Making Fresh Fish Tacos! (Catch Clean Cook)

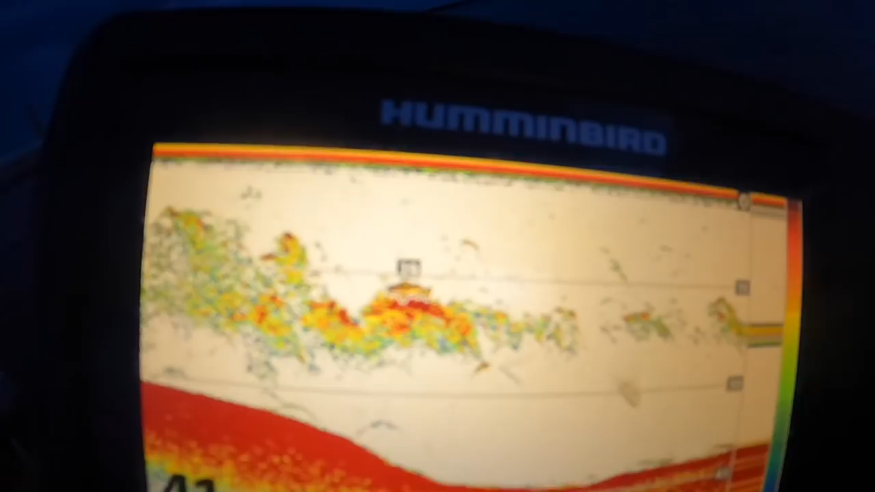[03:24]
See all that right there? That's a bunch of bait fish. Looks like we got a bigger fish right in the middle of them at about 19 feet.
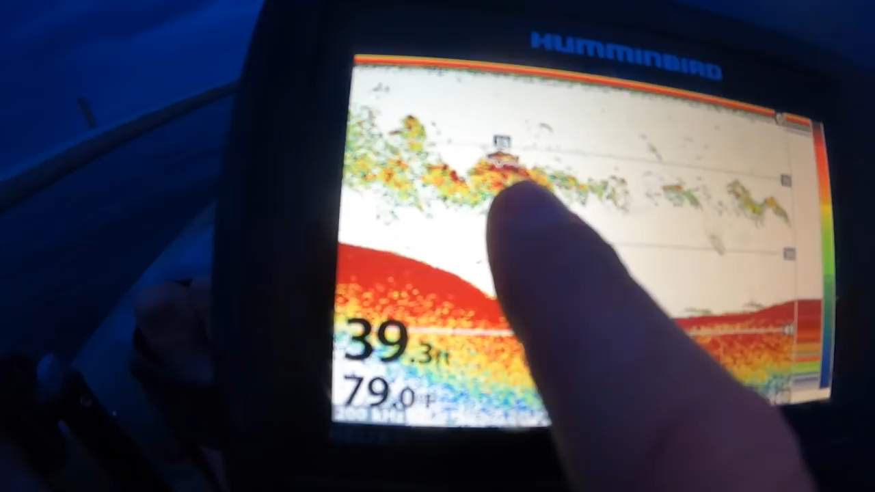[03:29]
On screen: depth 39.3 ft, water 79.0°F
Look at that. That's all at about 20, 25 feet of water.
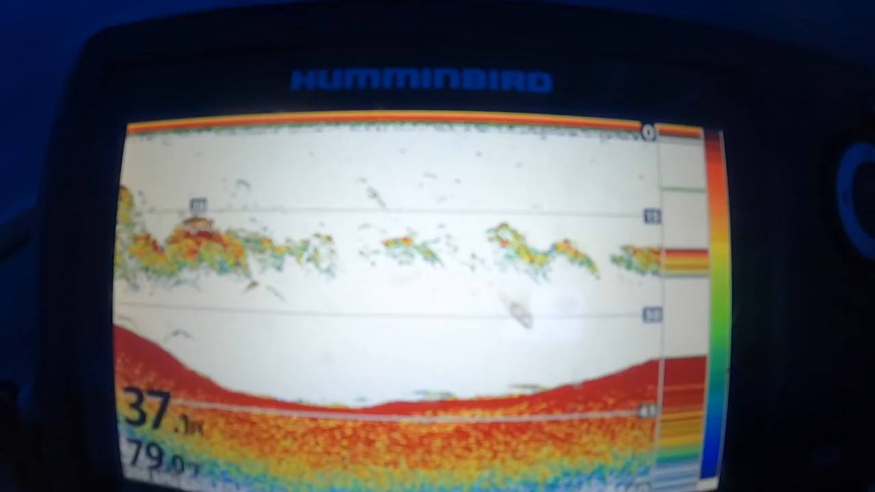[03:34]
That's what we're going to be looking for tonight. Water temperature is about 79, 80 degrees.
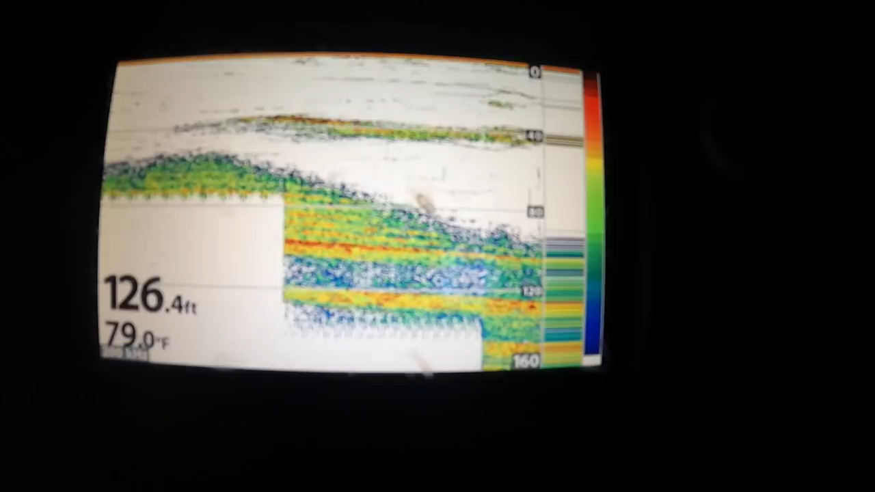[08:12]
On screen: depth 126.4 ft, water 79.0°F
But check it. 177 feet of water now.
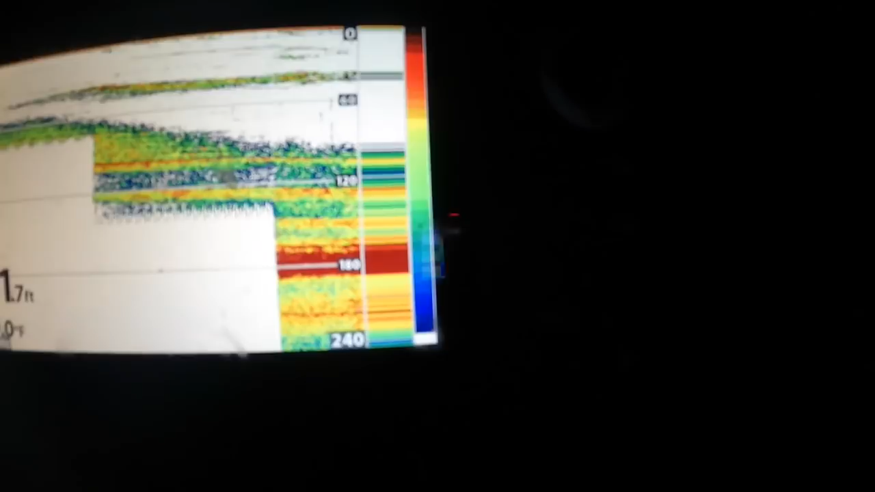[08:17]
But those fish are, looks like there's a little streak there at about, like I said, 40 feet or so.
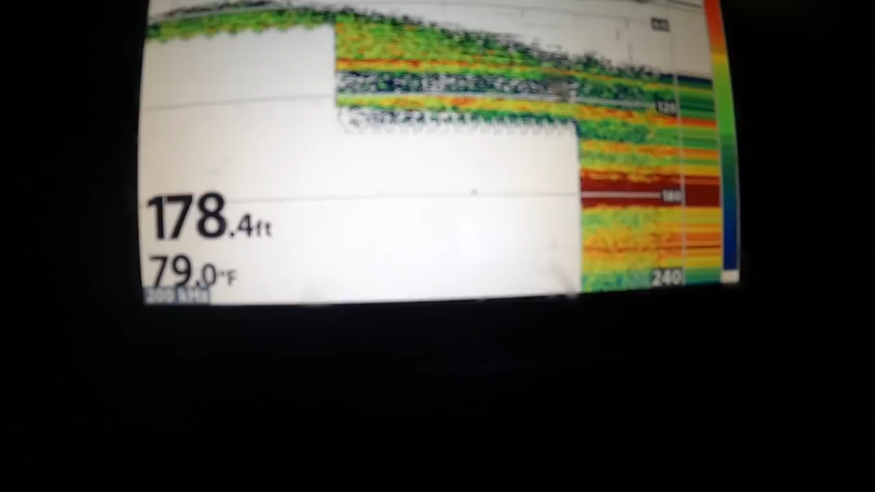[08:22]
On screen: depth 178.4 ft, water 79.0°F
And that's a ton of bait fish down there. So, we're in the right spot.
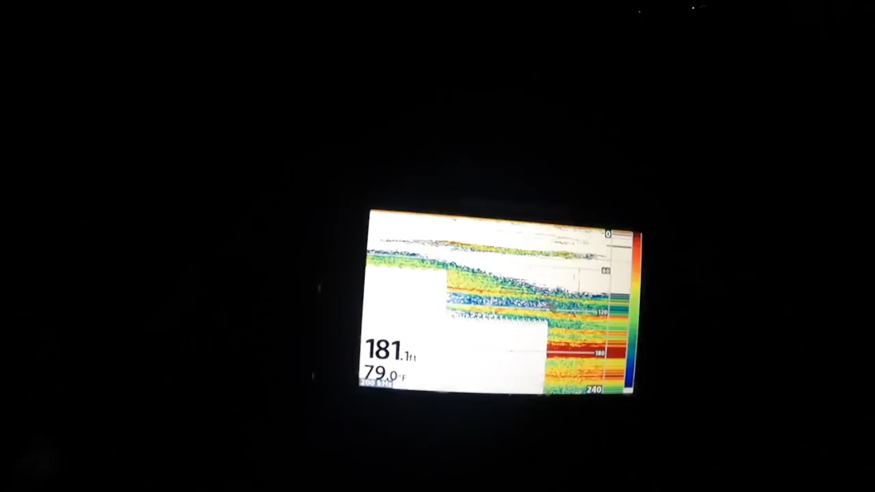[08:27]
On screen: depth 181.1 ft, water 79.0°F
Let's just see if we can start getting them to bite here. All right, it is time to go ahead and switch up to cut bait.
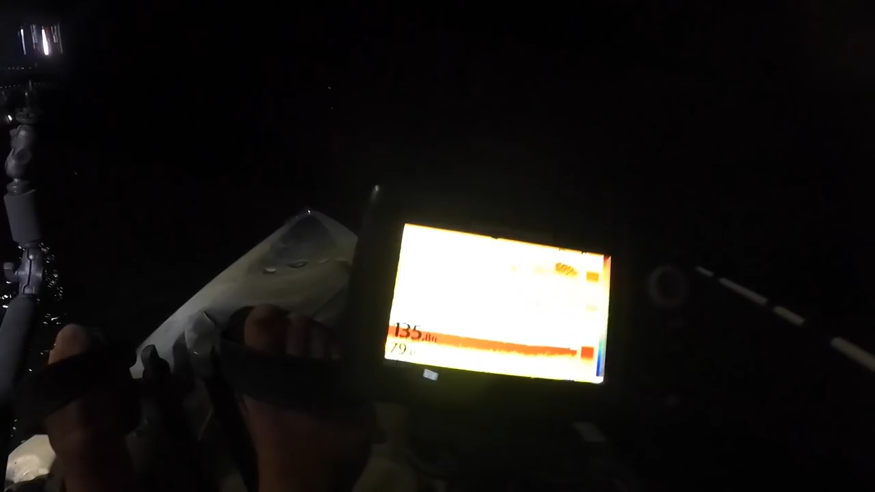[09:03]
I mean, look at that. Look at that screen. Is that not just crazy?
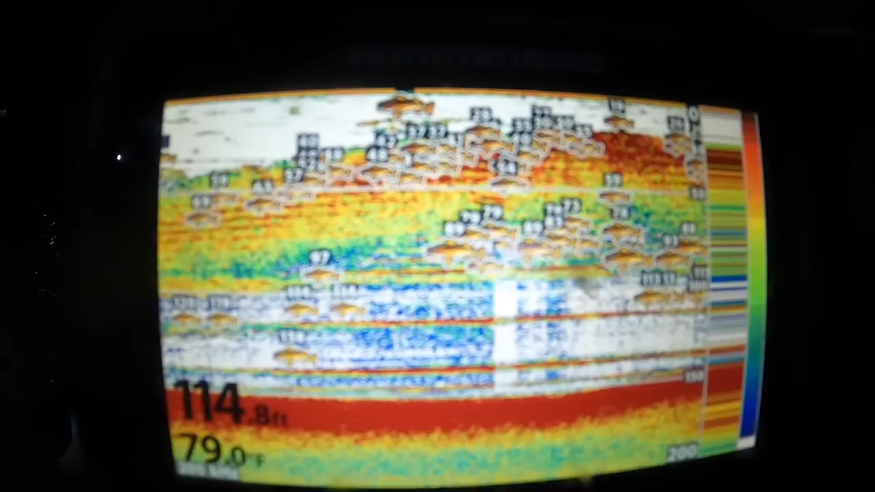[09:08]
On screen: depth 114.8 ft, water 79.0°F
I mean, look at all that. That is insanity. We've got to start getting in on some fish here.